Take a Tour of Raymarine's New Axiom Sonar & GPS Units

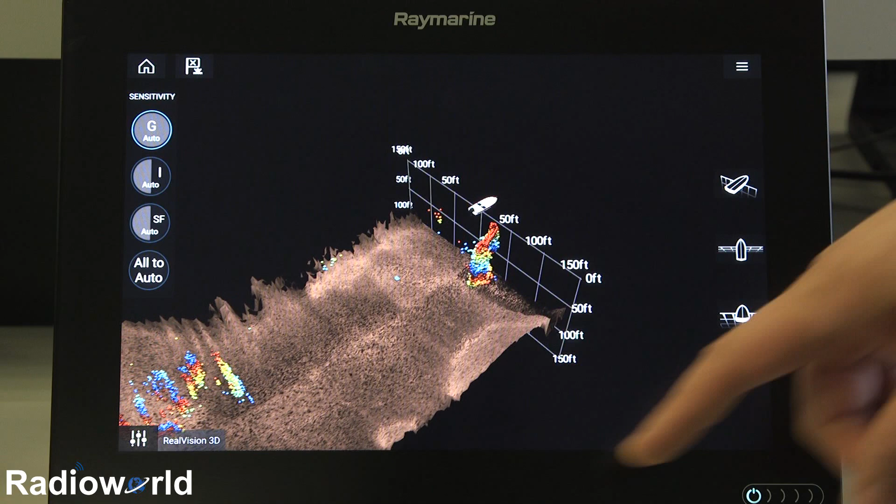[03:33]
And just like in our other sonars, we can adjust the main settings right here.
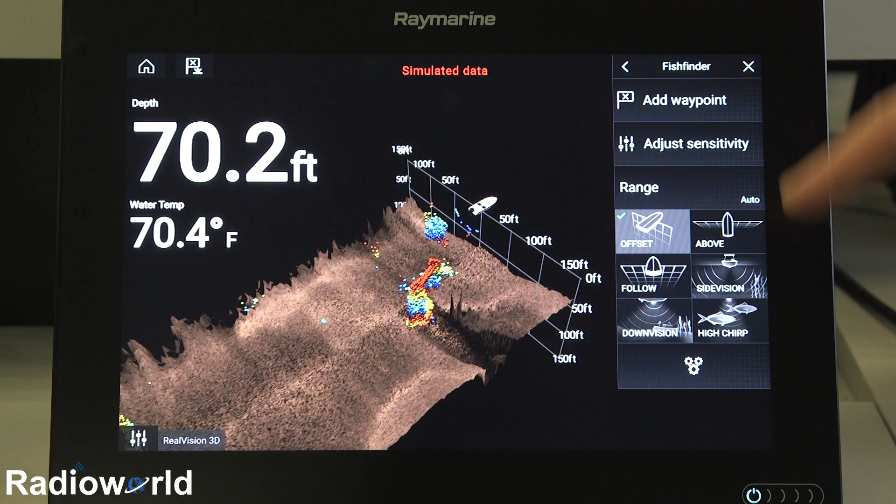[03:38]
On screen: depth 70.2 ft, water 70.4°F
Or if we want to adjust something more like a color, we can go into our menu, go to our settings, and then all the Raymarine Axiom menus are set up like this,
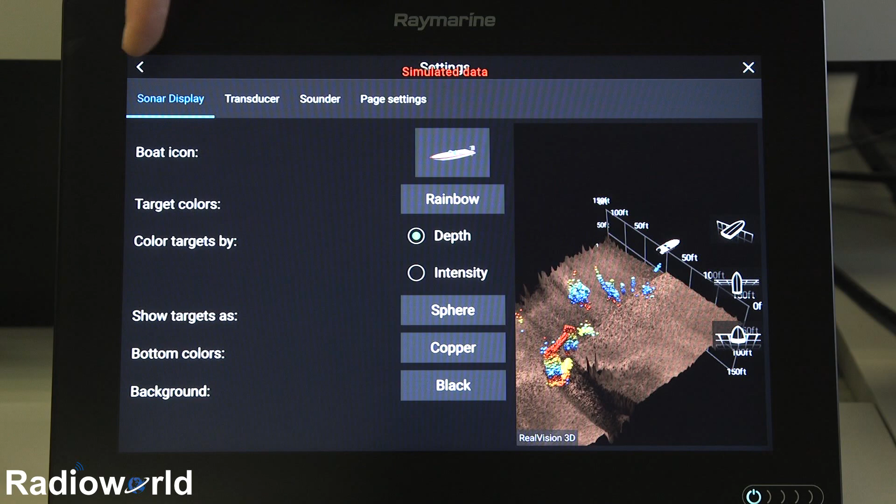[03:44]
where we can change information down here and then go further in under these tabs and get more info on those.
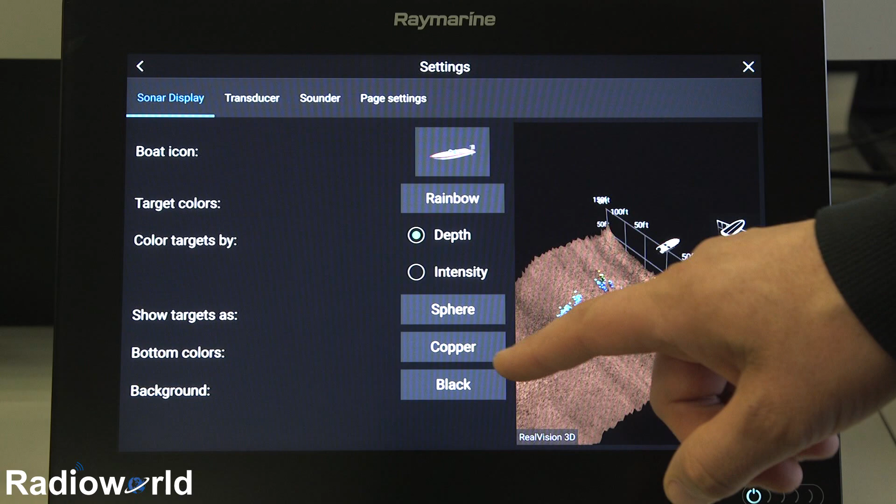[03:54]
You know, so for instance, if we want to change the bottom color, we can do that. We can change it to the cool blue.
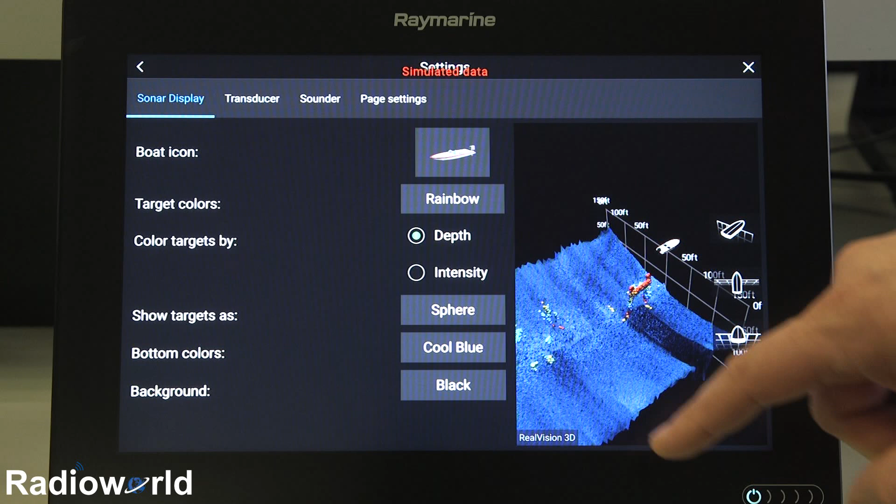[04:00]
And before I exit back out, actually, it gives you a preview of what you're going to see while you're in the menu. So you can make all your changes and still get a preview
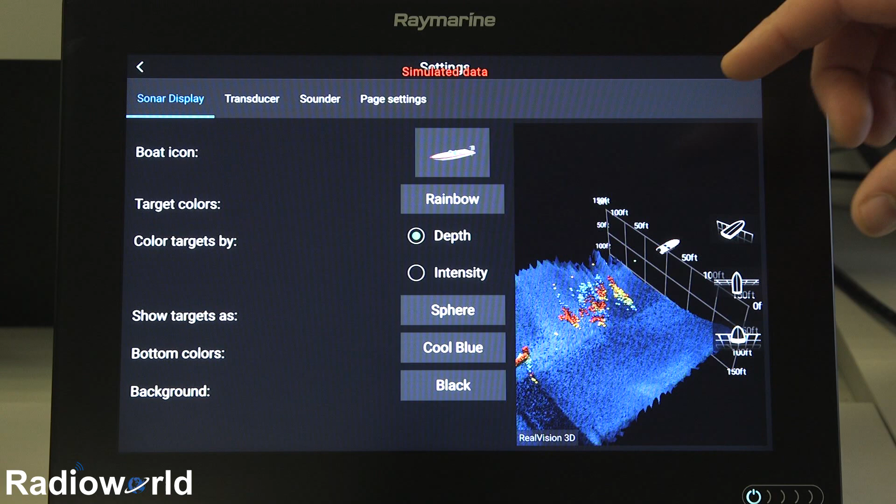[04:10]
of what it's going to look like, but also monitor the the sonar so you're not missing anything while you're making changes.
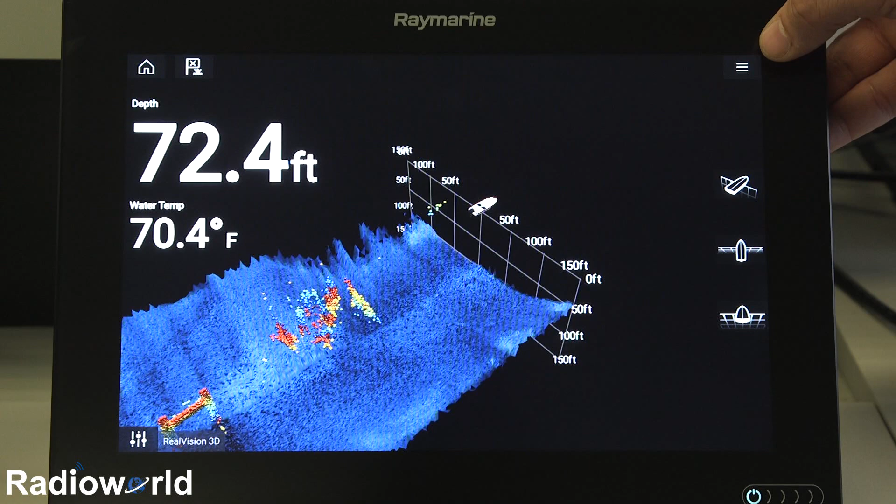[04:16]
On screen: depth 72.4 ft, water 70.4°F
Okay, so we'll go back to our home screen here and take a look at the chart. So what you'll notice is on the front of these units, they're really clean.
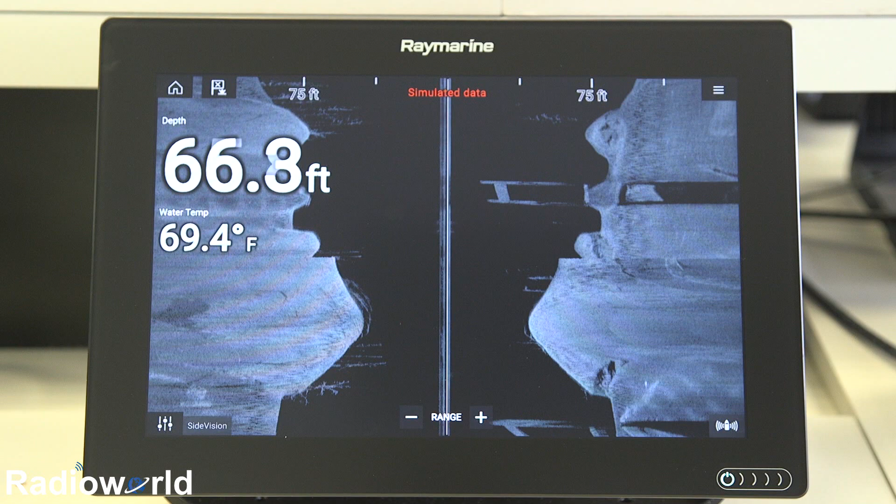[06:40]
On screen: depth 66.8 ft, water 69.4°F
side vision, and real vision 3D sonar.